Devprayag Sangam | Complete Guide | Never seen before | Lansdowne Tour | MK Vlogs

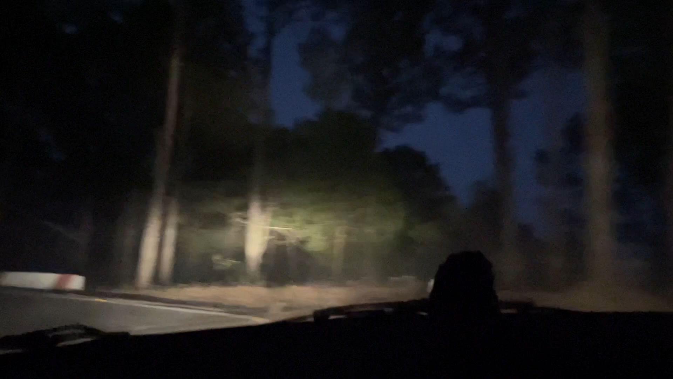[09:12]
आप देख रहे हो गाड़ी किस तरीके से लगातार मोड़नी है, और भाई अंधेरे में यही काम तो बुरा लगता है।
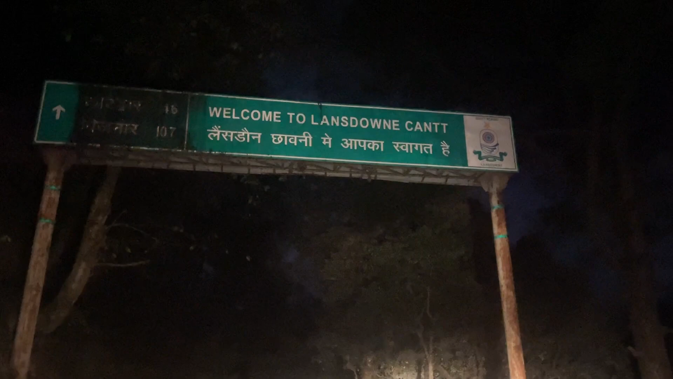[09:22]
गाइस फाइनली पहुंच चुके हैं लैंसडाउन, और हमारा ये स्वागत करते हैं लैंसडाउन कैंट में, और आगे चलते हैं।
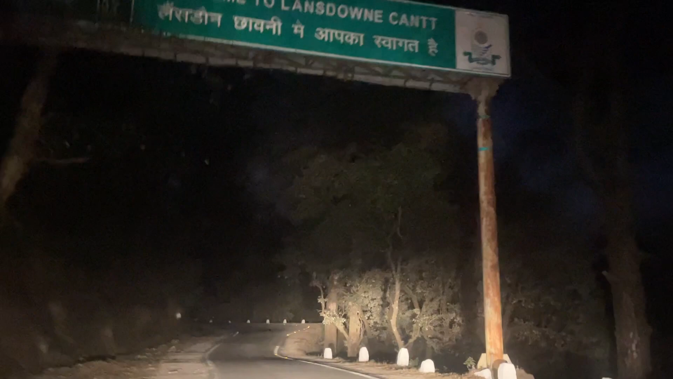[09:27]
अभी यहाँ से 6 किलोमीटर अंदर सिटी है, अभी सिटी में चलते हैं।
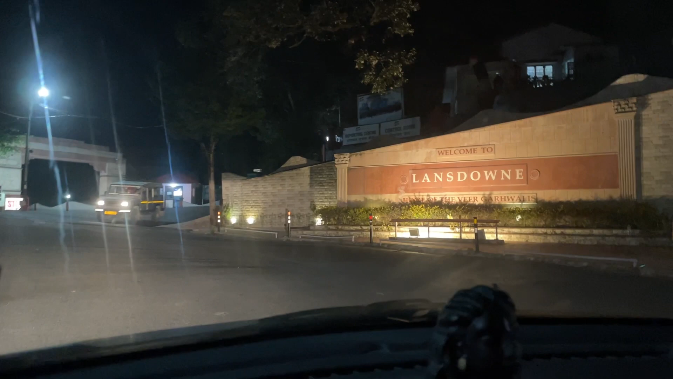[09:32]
पहुंच चुके हैं लैंसडाउन, और अभी टाइम हो रहा है 6:30 होंगे अप्रोक्सीमेटली, और बिल्कुल ठीक ठाक समय पे पहुंच गए हैं।